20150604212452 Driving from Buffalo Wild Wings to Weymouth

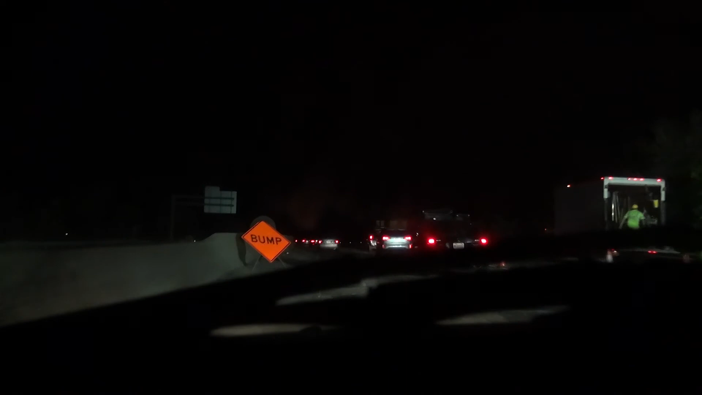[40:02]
Oh wow, they're doing lots of drilling and jackhammering here. Alright, we just passed the construction area. We should be smooth sailing once again.